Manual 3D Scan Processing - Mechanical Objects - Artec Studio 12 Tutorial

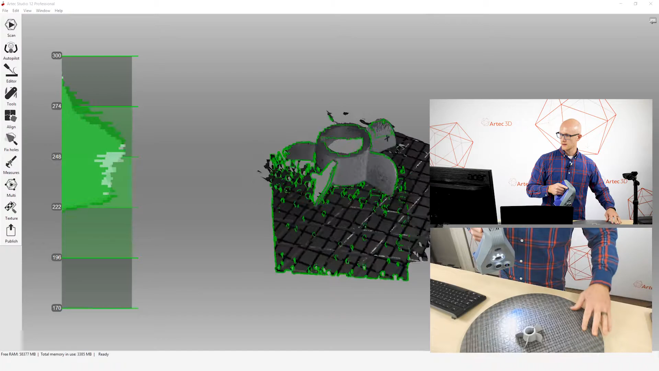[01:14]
Alright, so I'm going to capture my data. You'll notice if you've done any scanning with different scan options within Artec Studio,
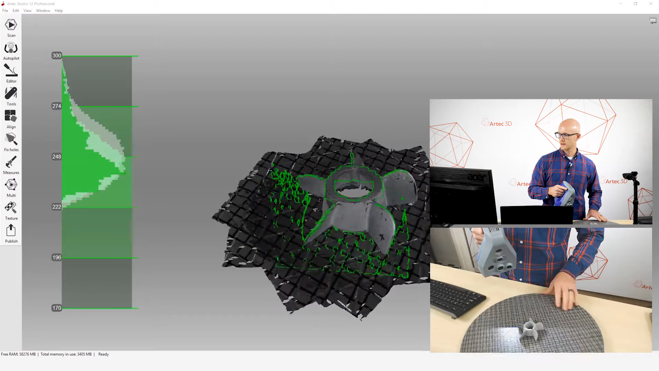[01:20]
I don't have the automatic base removal enabled right now.
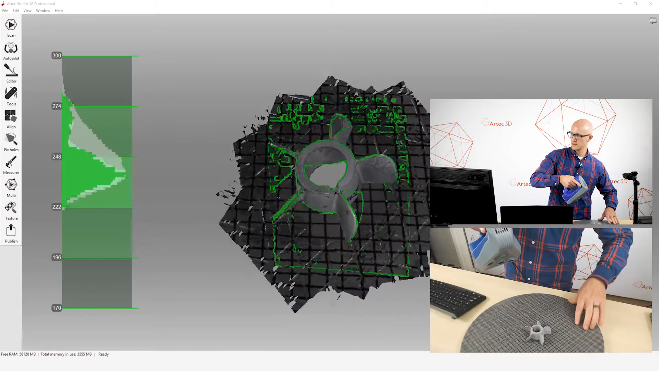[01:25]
The reason for that is that it's not great for every object out there,
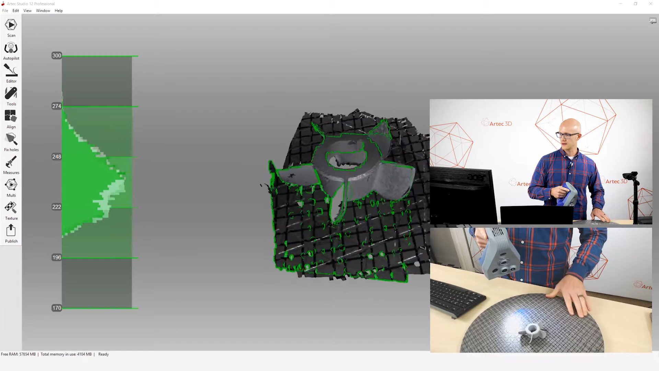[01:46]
and I am now capturing data on the other side of this propeller, so that I can have a complete object.
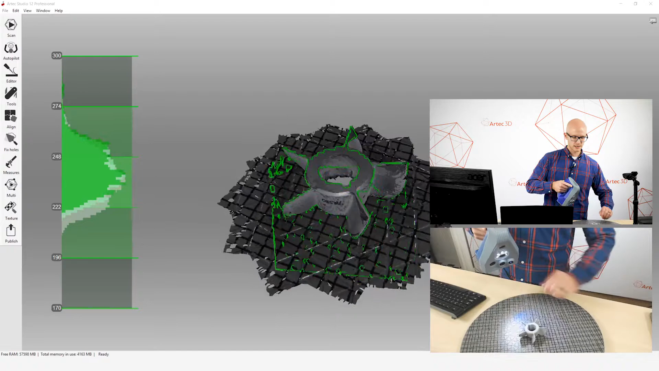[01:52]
And there we go.
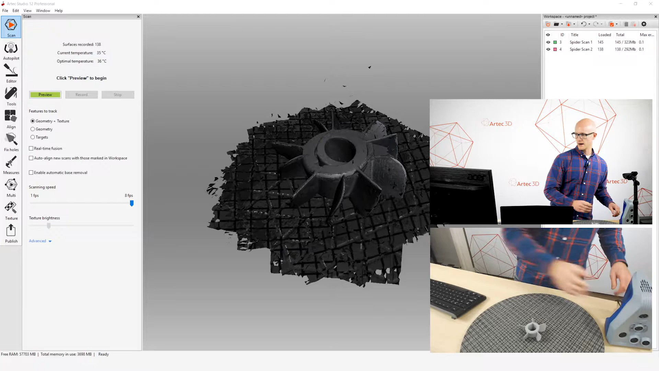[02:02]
Alright, so I've captured my data. Let me switch my cameras here. Okay. So I have my data. You'll notice over in my workspace on the right-hand side, I have two separate scans. And as I'm going through this, step by step, whenever I want an algorithm to affect, or an algorithm or a tool, such as the eraser tool, which we're about to go into, whatever I want to have affected by that, you have to make sure your scan is active.
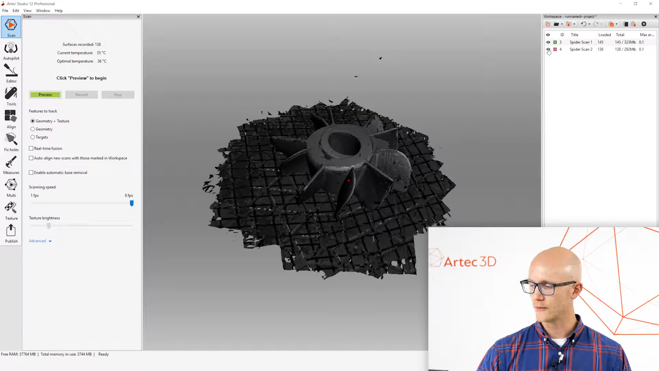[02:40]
So if I want to affect both scans at the same time, I would have them both affected. I only want to erase from one scan at a time, so I'll just make sure that one of these is selected. And I'm going to click the Editor tab here.
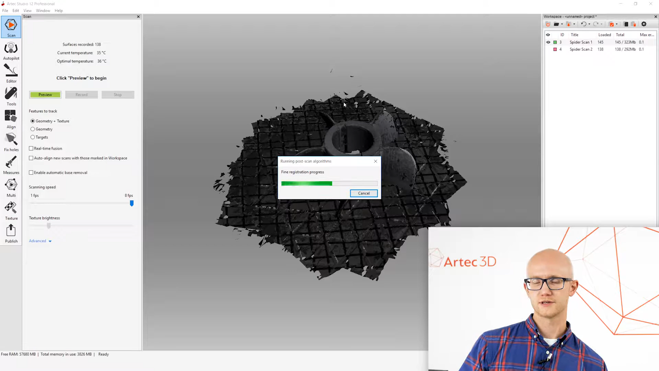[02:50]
Now, after you're done scanning, when you first leave the Scan tab, it's going to automatically run Find Registration on your scans.
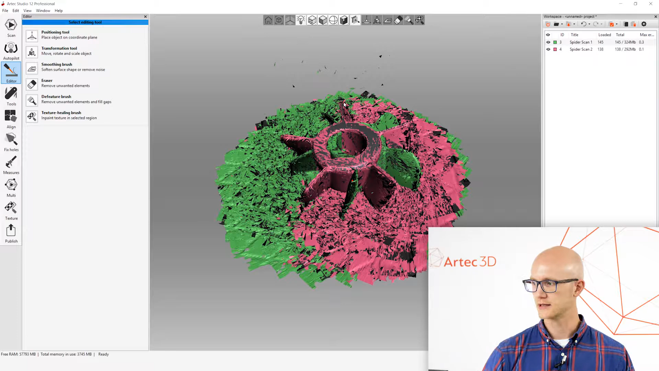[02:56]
Alright, so I'm over here in my Editor tab. I'm going to click the Eraser. And there's several different Eraser options here. I'm not going to go into depth, that into depth for each of these, but there are different tools depending on what you're trying to erase.
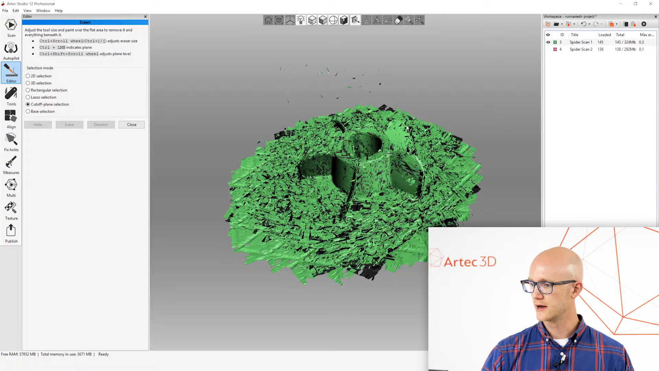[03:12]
For this one, I'm going to use this Cut-off Plane to come in and select a little bit of my base.
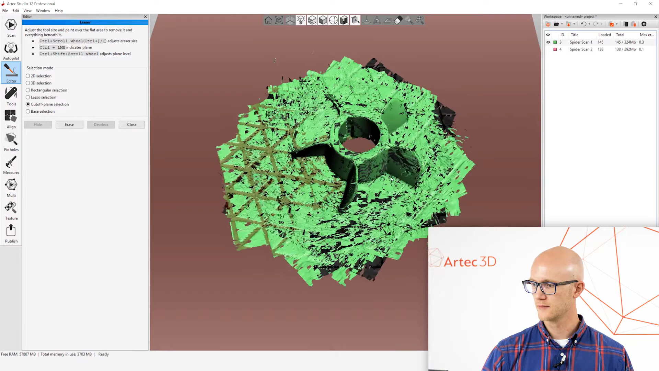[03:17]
And you can move this plane up and down. I'm going to click Erase.
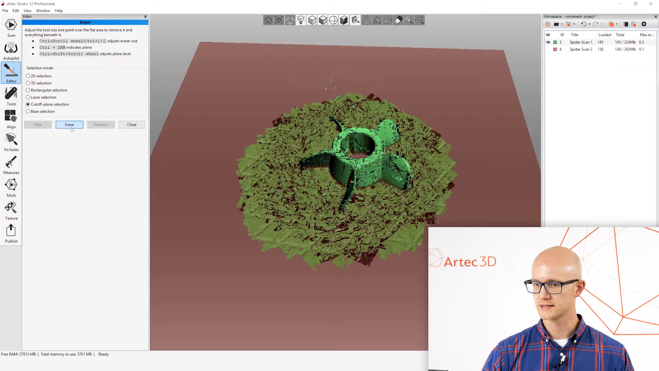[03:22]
And I've now erased that base.
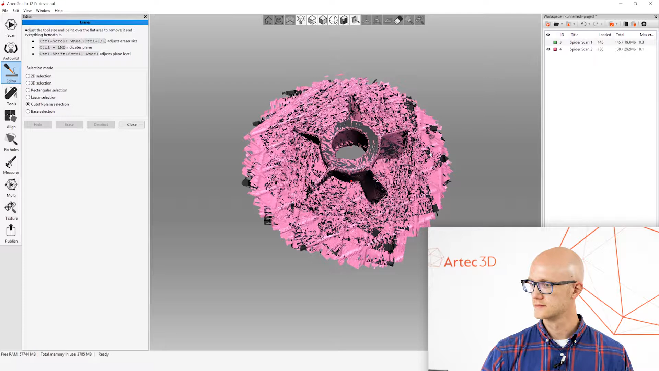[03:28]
Again, I'm going to use Cut-off Plane Selection.
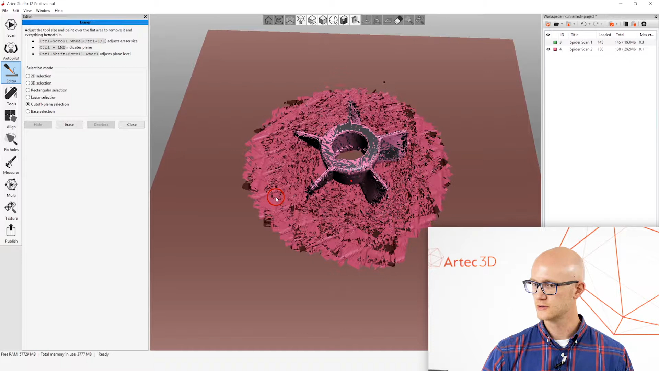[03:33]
If you want to know how to use these tools, there's some little notes up here in the top left-hand corner that show you exactly what to do there. Alright, so I've erased that. It could be that you have other things that were in the Scanner field of view as you were scanning that you might want to erase right now. So, you would want to remove anything that you don't want in your final scan,
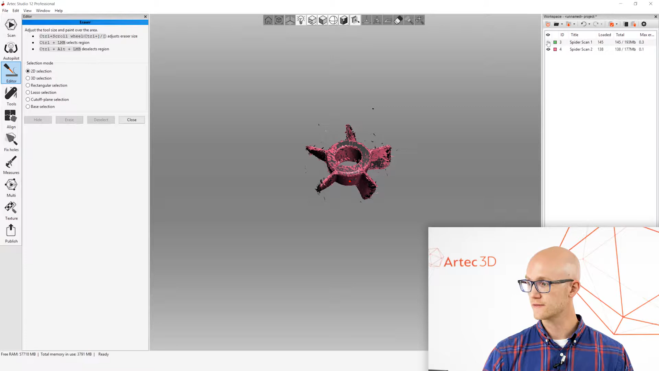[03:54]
or in your final fused scan, or the resulting mesh.